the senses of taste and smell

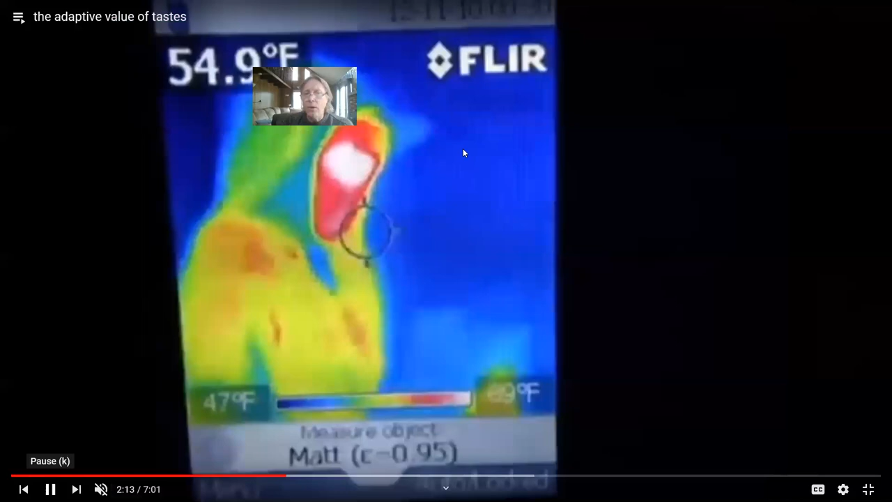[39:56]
On screen: spot 54.9°F, scale bottom 47°F
Look at how hot we are. All right. So this is from like a little thermal camera on a winter day,
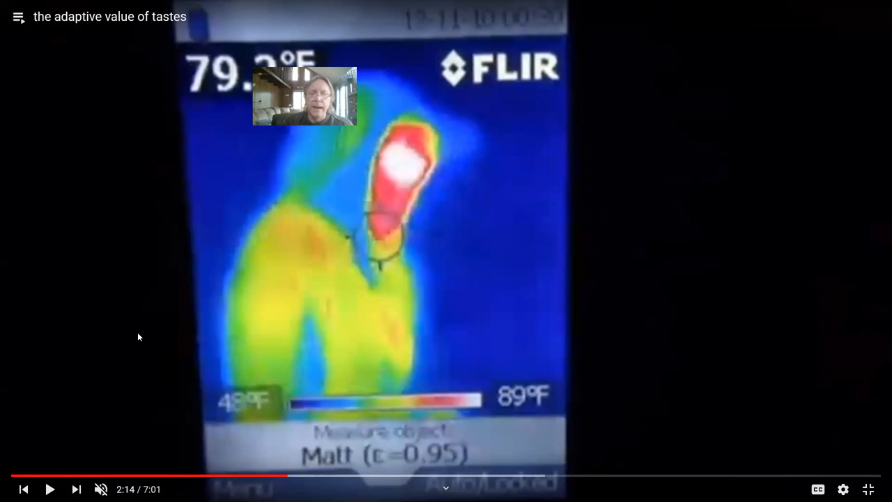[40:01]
On screen: scale top 89°F
as you will see. But the body is 98 degrees, give or take.
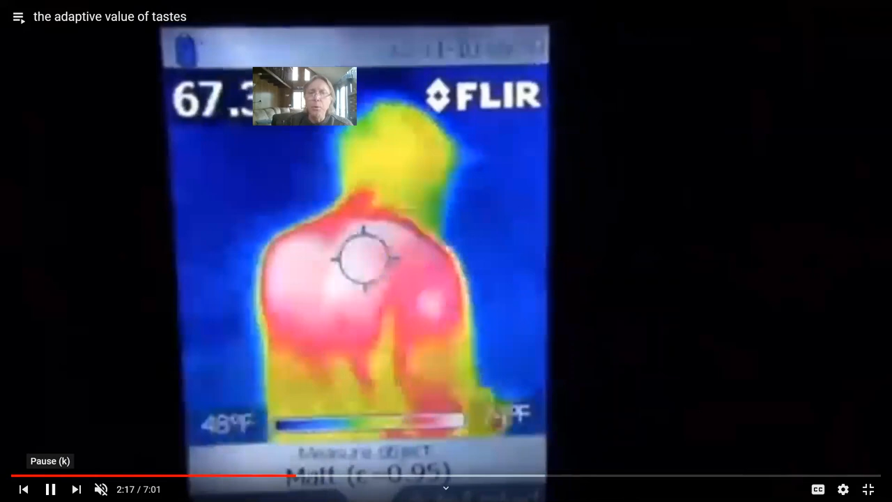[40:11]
On screen: scale bottom 48°F
And so our body stays hot, much hotter than the environment constantly. That's not cheap.
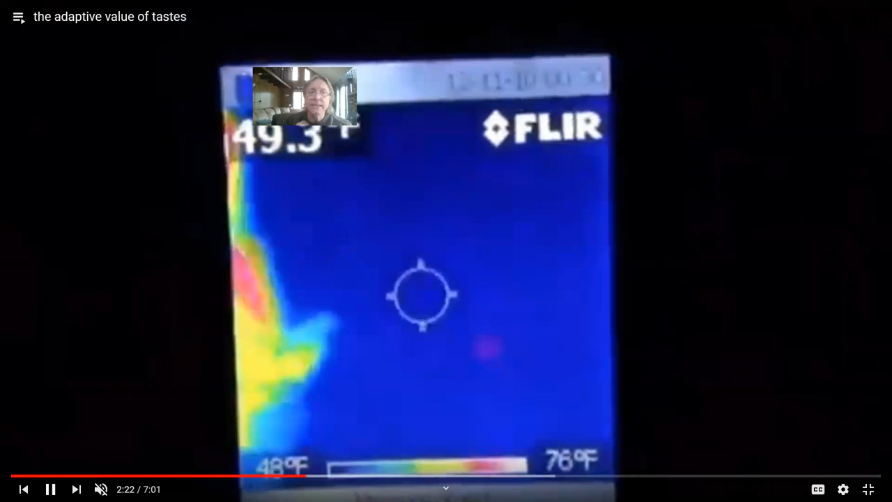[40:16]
On screen: scale top 76°F, scale bottom 48°F
It's not cheap to be 100 degrees in February. All right.